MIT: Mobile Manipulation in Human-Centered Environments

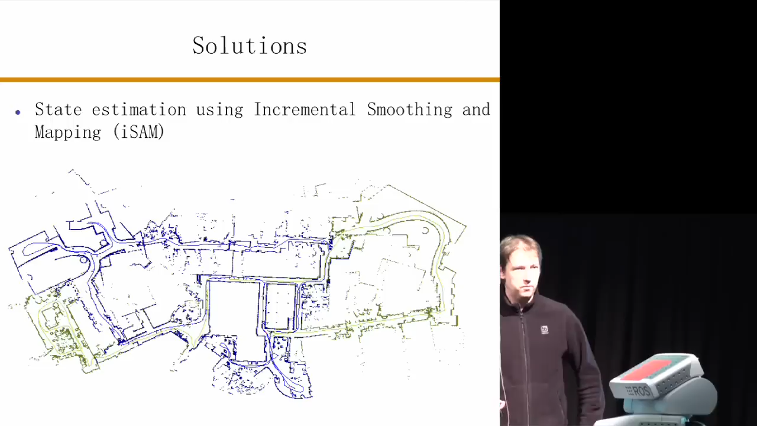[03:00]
software called incremental smoothing and napkin. And that's the solution we have used to maintain an estimate of the world, a state estimate of the world. And, here's an example of just a 2D laser scanner map of one of the floors in the setup area.
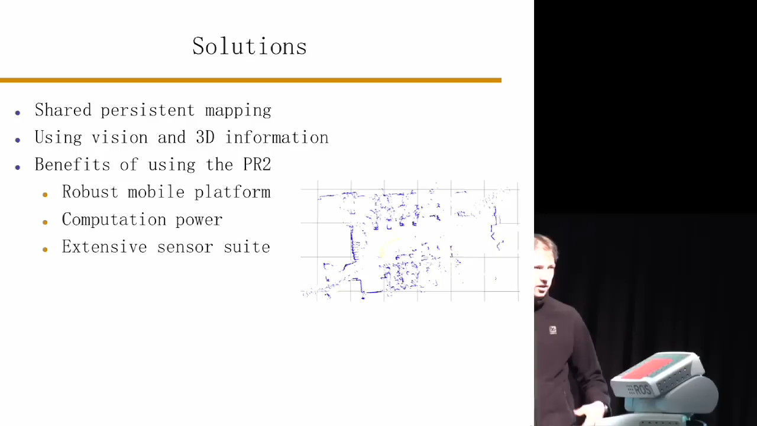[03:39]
And, also a good sensor suite with the Wisman and the lasers.